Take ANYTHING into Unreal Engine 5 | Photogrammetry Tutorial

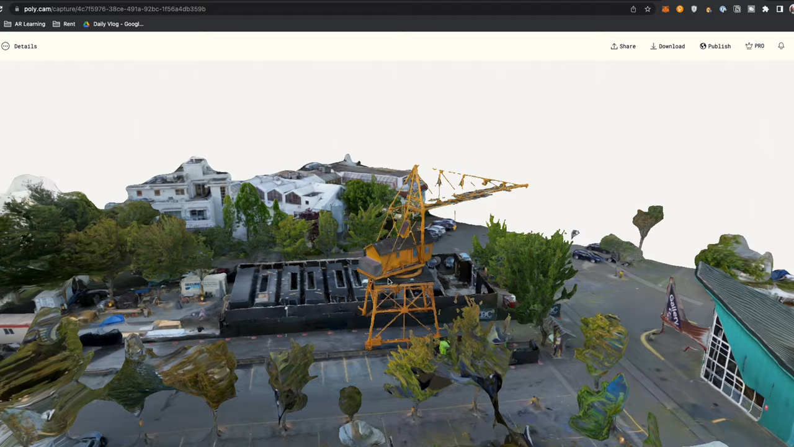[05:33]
But you see the middle part has a lot more detail, and that's probably because we took a lot more photos. But there.
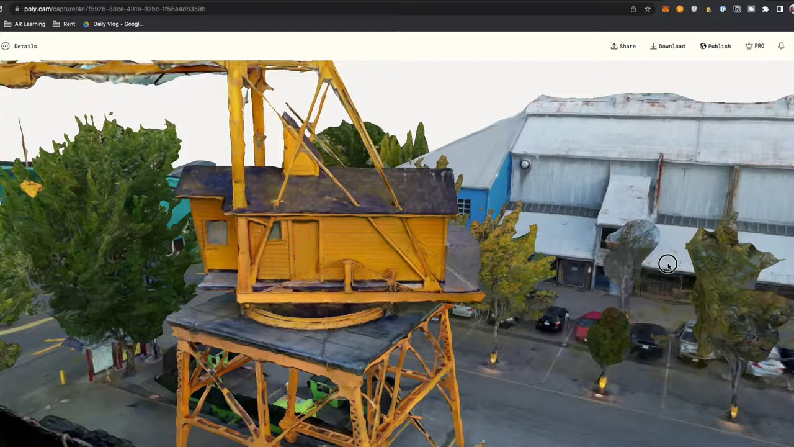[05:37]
Do you see the top part? Yeah, it's missing some detail there. You know why? Someone crashed our drone.
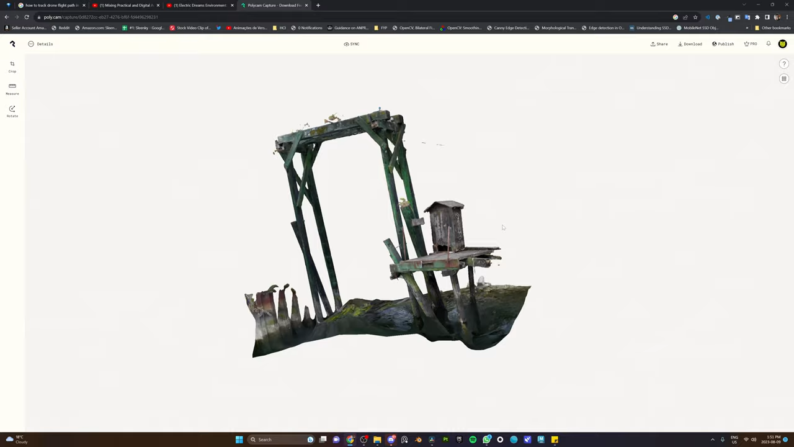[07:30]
Oh, this is good. Okay, yeah, we got the entire model.
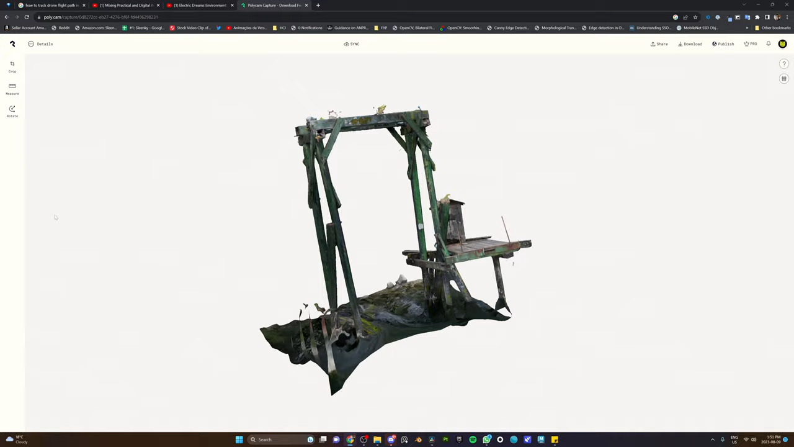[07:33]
And I really thought we would fail because there is water moving underneath it. No, but that's pretty good. Yeah, but we still need more detail.
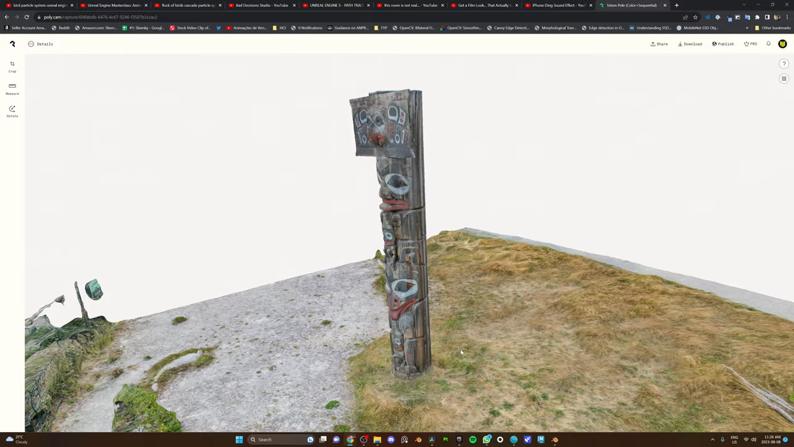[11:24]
Do you see the totem pole? Do you see it? Do you see how good it is? Oh, high five.
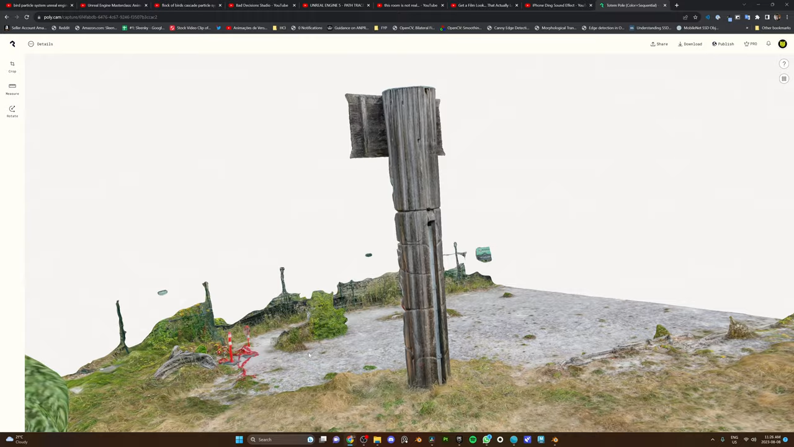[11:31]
Dude, this looks so freaking good.